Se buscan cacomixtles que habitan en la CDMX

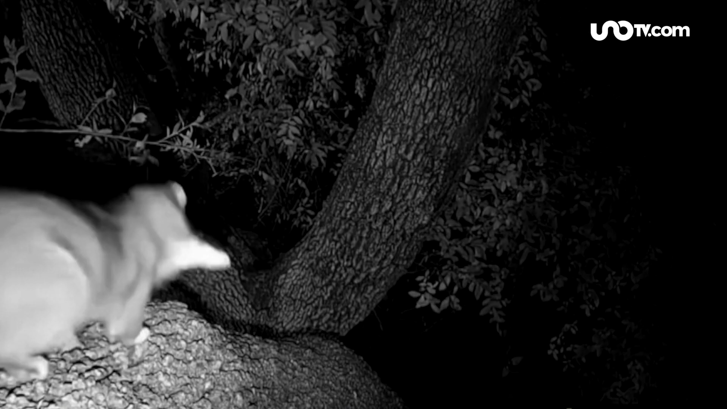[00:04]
¿Qué es el Cacomixle? Su nombre significa mitad gato. De nariz puntiaguda, ojos redondos y negros, su cola anillada permite identificar a estas criaturas.
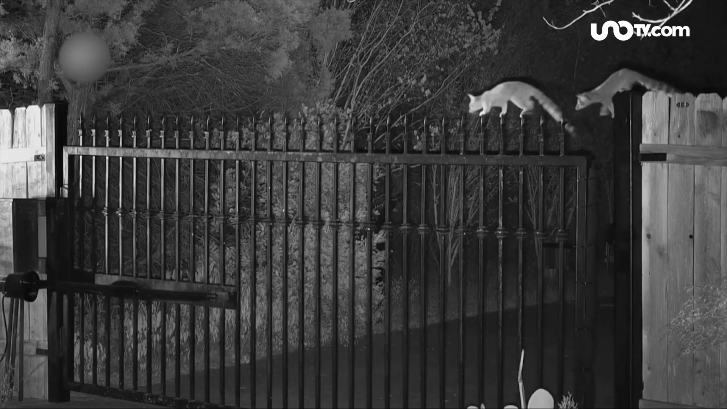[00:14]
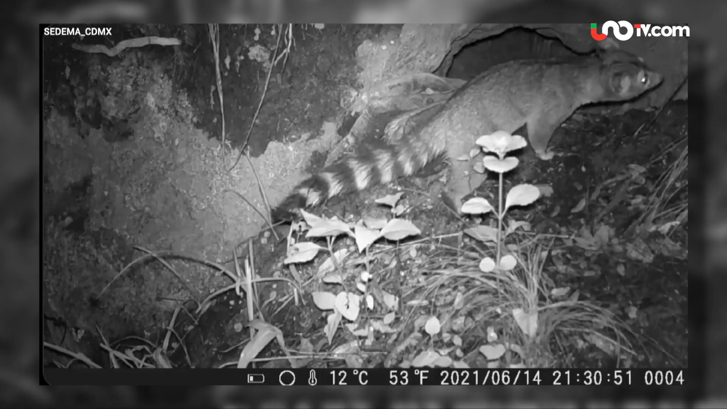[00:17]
Se trata de los Cacomixles, una especie 100% mexicana.
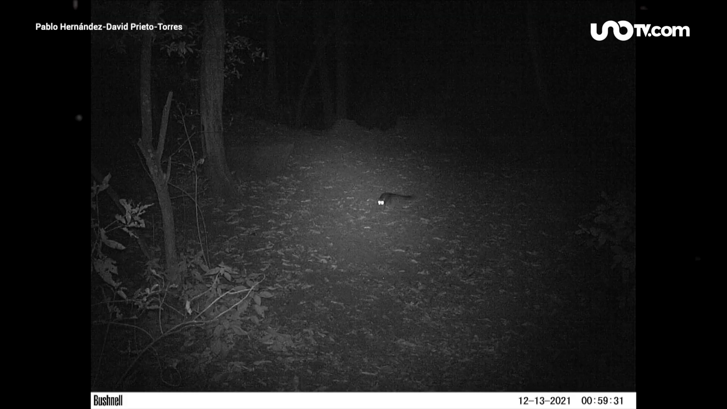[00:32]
Los Cacomixles aman la noche. Aunque son solitarios, se adaptan con facilidad.
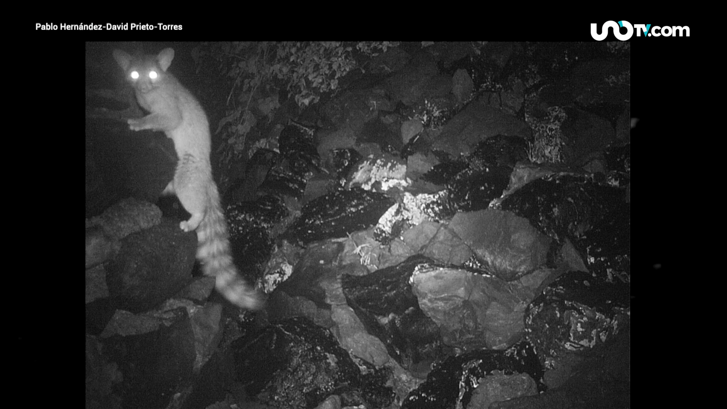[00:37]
Por eso, al paso de los siglos,